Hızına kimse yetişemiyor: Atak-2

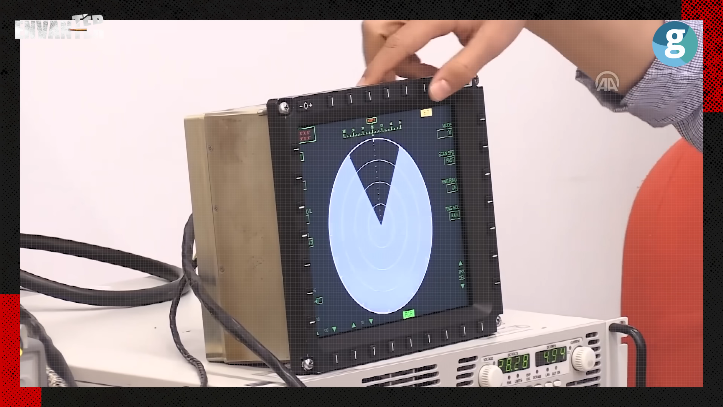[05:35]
Mildar atış kontrol radarı pilota ek planlama ve reaksiyon süresi verirken pilotun kaçınma, pusu kurma gibi harekat tarzlarına imkan sağlamaktadır.